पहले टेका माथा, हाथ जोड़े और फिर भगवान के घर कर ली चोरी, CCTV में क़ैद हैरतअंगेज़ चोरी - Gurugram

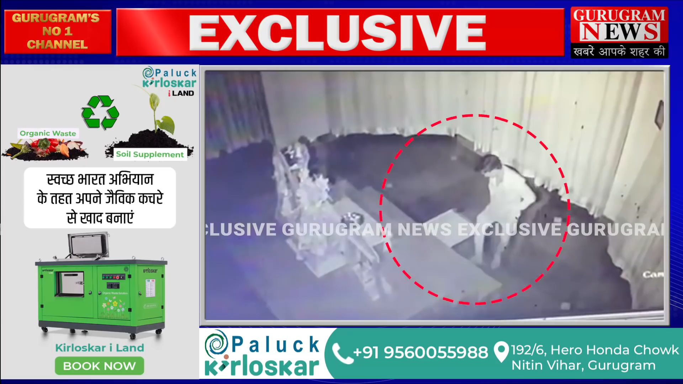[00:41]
उसके बाद बड़े ही इत्मनान से मंदिर में लगे सभी दानपात्रों से पैसे लेकर बड़ी असानी से फरार हो गए गटना 25 मार्च राद तकरीबन 11 बजे की है